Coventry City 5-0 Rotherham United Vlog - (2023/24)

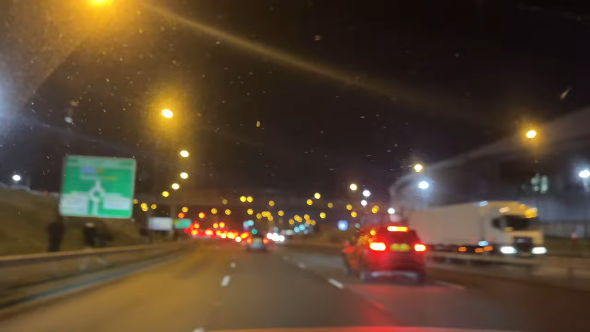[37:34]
second exit. Second exit. All right. Says M6. Which one do I want on M6, middle. Yeah, this one. There's a 3 fucking so many lanes in. And lanes in, so they're all fun. Hello everybody, it's time to end this matchday experience from last night.